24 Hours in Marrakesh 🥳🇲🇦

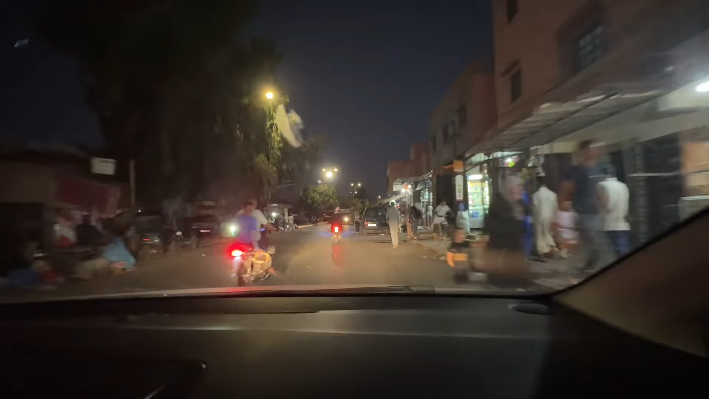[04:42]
All right, guys, I'm on my way to the square and this is through the neighborhood that's near me.
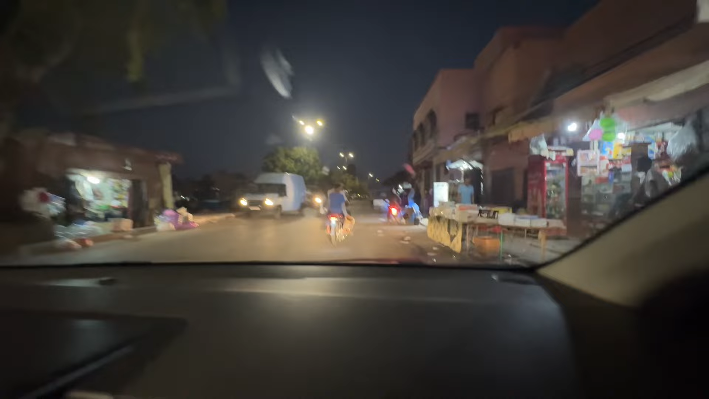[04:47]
As you can see, lots and lots of motorcycles and bikes, lots of pedestrians, a lot of street sellers.
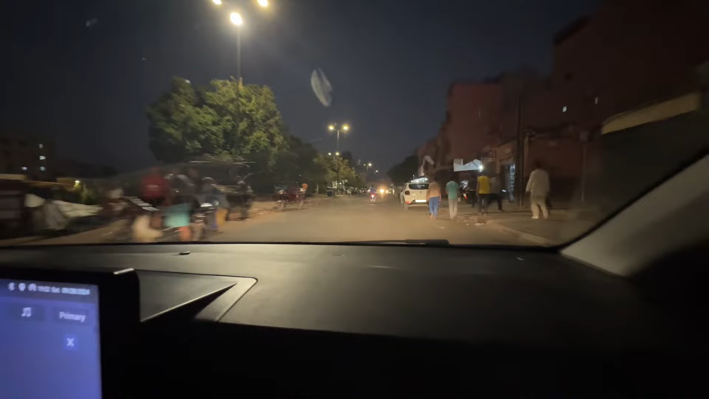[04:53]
It's way more active here at night. I mean, it was busy, but I mean, like, all the street vendors coming out at night. So
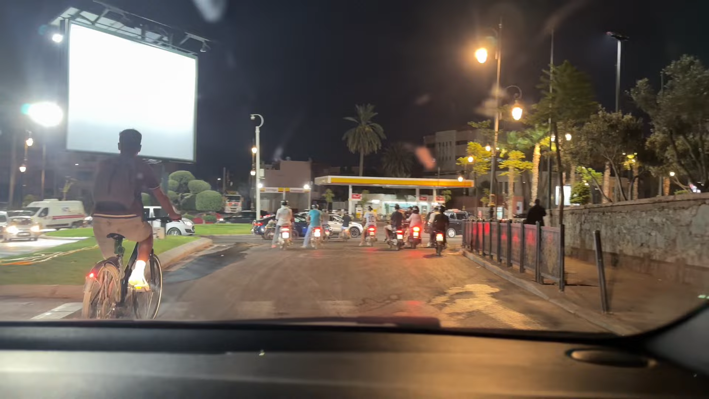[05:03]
So we are at a stop light and motorcycles just go.
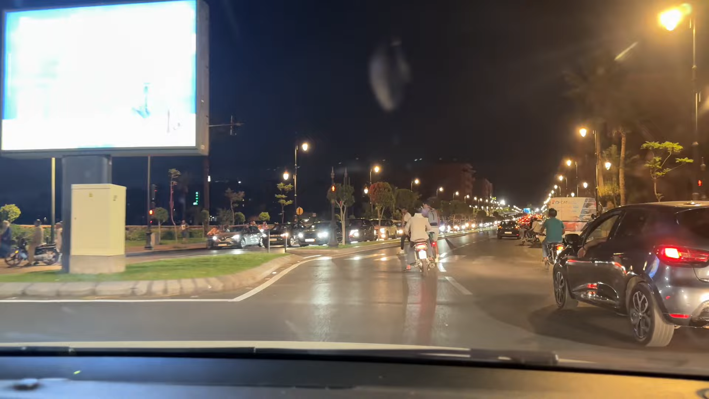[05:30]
Bike right in the regular lane. Y'all need bike lanes here.